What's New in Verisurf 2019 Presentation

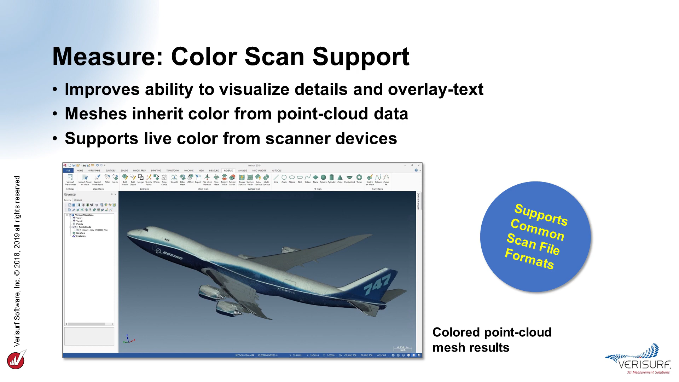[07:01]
In addition to live color scanning, VeriSurf 2019 reads and supports the color information in common scan file formats, such as OBJ and VRML files.
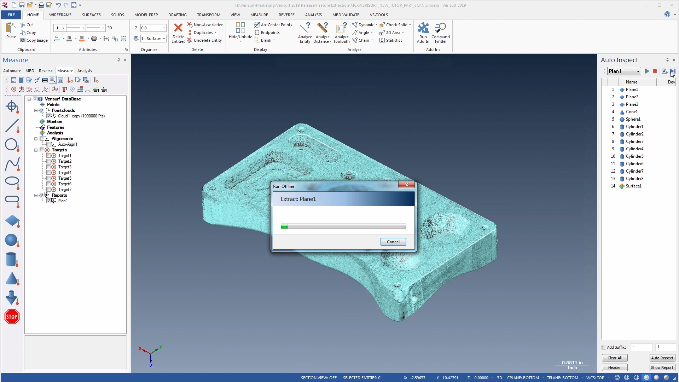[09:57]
Feature extraction works with any type of part, including precision machined parts, sheet metal, and any other parts that require dimensional inspection.
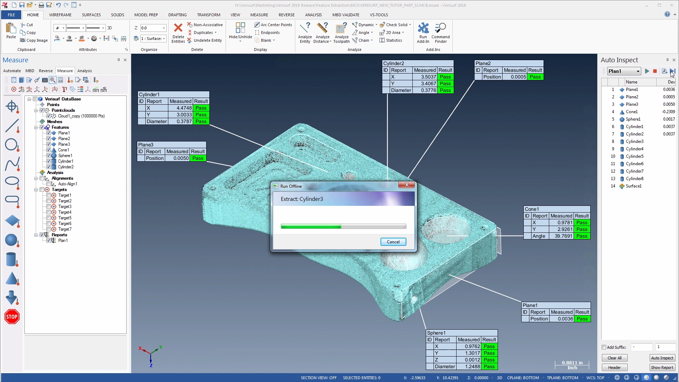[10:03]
In addition, extraction works on any type of geometry, including 2 and 3D features,
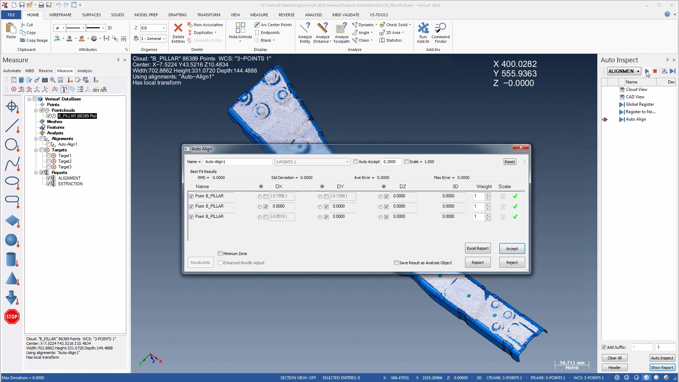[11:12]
The addition of global and nominal registration in Verisurf Automate enables completely automated inspection workflows using non-contact scan data. After accepting the alignment results, we can perform the extraction and analysis. We'll use a separate inspection plan to extract the geometry from the point cloud, compare the circles to nominal, and analyze the point cloud to the surface.
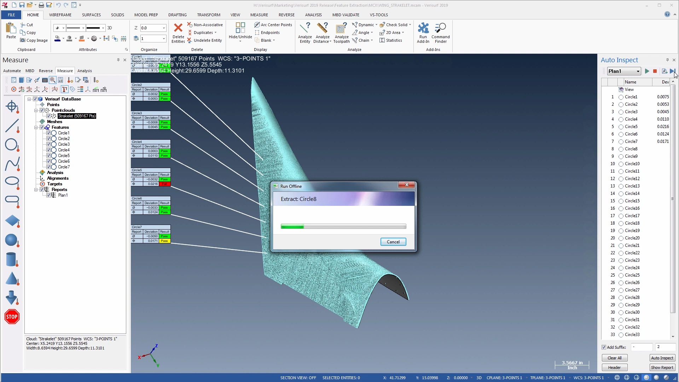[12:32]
The extracted features are saved to the database, and the results are displayed in balloons surrounding the model in the graphics window.
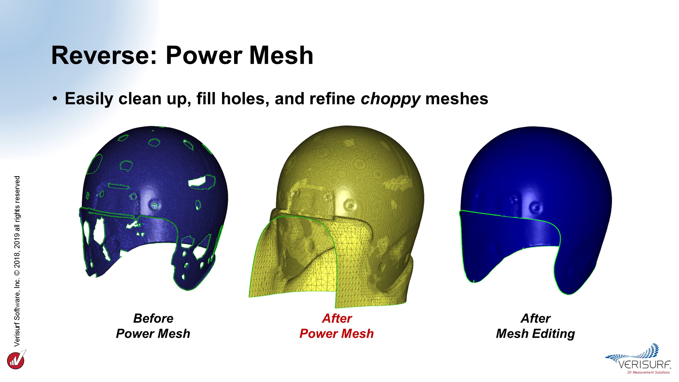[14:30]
After PowerMesh, the holes are filled, and the mesh is refined, and the edges extended. The mesh is then ready for editing and trimming. PowerMesh simplifies and enhances the accuracy of point cloud and mesh-based reverse engineering workflows. It's a natural first step when creating models from point cloud or mesh data. PowerMesh is automatic. Just highlight the point clouds or meshes, and choose PowerMesh from the speed menu.
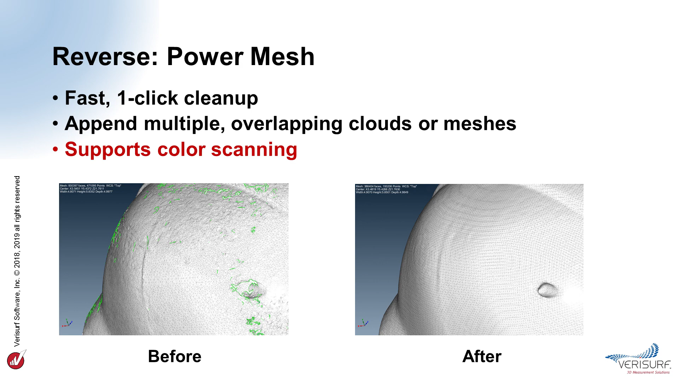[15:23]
PowerMesh supports color scanning, so point clouds and meshes used in the PowerMesh workflow retain their original color to help preserve detail information. In Verisurf 2019,
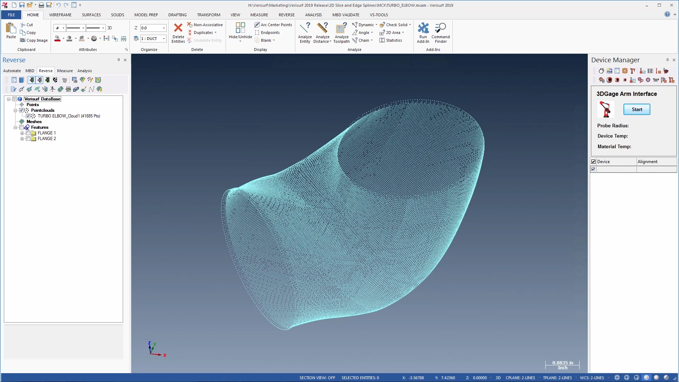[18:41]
We'll start by exporting the open ends of the mesh to edge splines.